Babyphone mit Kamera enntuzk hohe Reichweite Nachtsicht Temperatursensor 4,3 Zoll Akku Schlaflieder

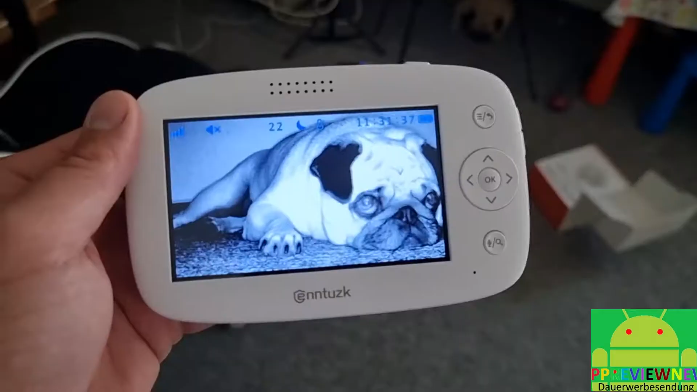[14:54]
So, die Nachtsichtfunktion habe ich gerade unfreiwillig gerade mal getestet. Die sieht jetzt ungefähr so aus. Ist eigentlich gar nicht mal so dunkel da unten, wie man jetzt hier so sieht.
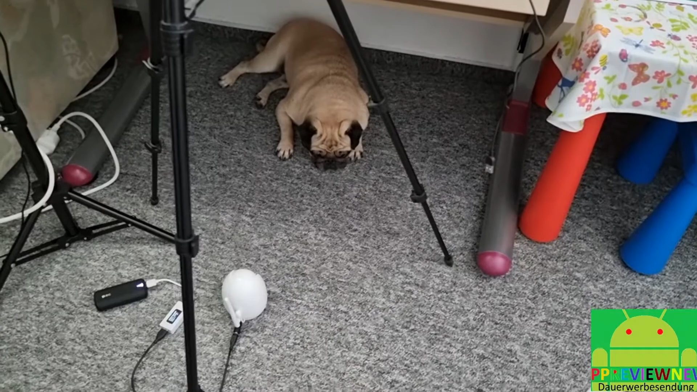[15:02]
Ich habe es jetzt hier mal hingelegt, aber dann können wir direkt mal sehen, wie der Kleine sich da so verhält. Das ist schon mal echt praktisch, dass es so funktioniert. Ich muss nochmal rauszoomen. Das ist sozusagen schon rausgezoomt, habe ich gerade festgestellt. Das wäre hier reingezoomt und das ist rausgezoomt. Und wir können übrigens jetzt auch wenn wir gedrückt halten, sprechen. Das machen wir mal.
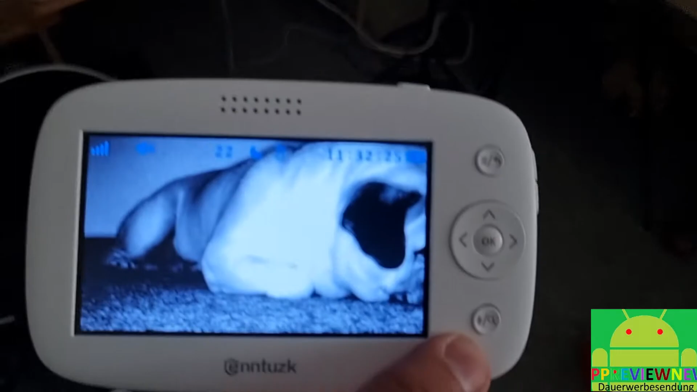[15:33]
Hallo, hallo, hallo, hallo, hallo, hallo. Ja, das heißt, wir hören auch jetzt gleichzeitig, wenn ich jetzt hier gedrückt halte, die Sprache da unten direkt über die Kamera. Und jetzt wollen wir mal sehen, wie weit wir runtergehen können. Ich habe die Kamera jetzt noch ein Stück abgerückt und wir gehen jetzt einfach mal direkt zwei Treppen hinunter, sodass die Funkstrahlung ja auch durch die ganzen Etagen jetzt durchgehen müsste. Bin ich mal gespannt, ob das jetzt machbar ist. Das wäre ja dann auch so der sinnvollste Test. Eine Etage drunter.
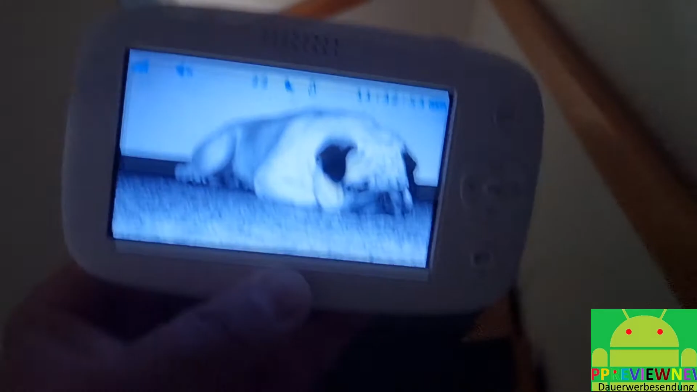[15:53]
Funksignal ist immer noch da, nach wie vor. Also stark genug. Jetzt gehen wir mal ganz kurz einmal rüber. Ich sitze im Hintergrund, wo ich mich lang bewege.
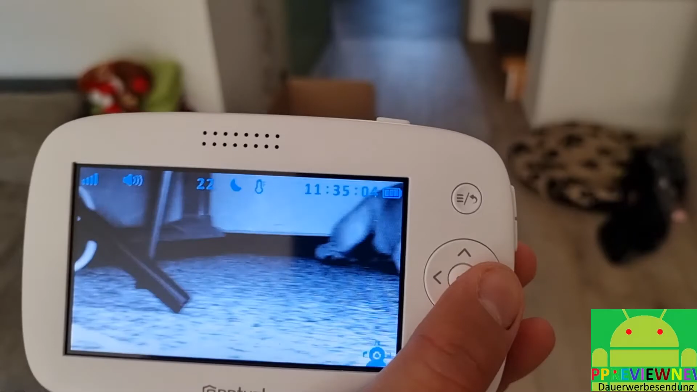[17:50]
Da guckt er gleich. Ganz interessiert. Also die schöne Sache ist es definitiv. Ich bin mal gespannt, wenn ich jetzt hier einmal ringsrum fahre, ob ich dann sehe, dass er halt auf Farbe umschaltet. Genau das wollte ich eigentlich noch zeigen. So, und dann haben wir es geschafft. Dann sind wir einmal ringsrum.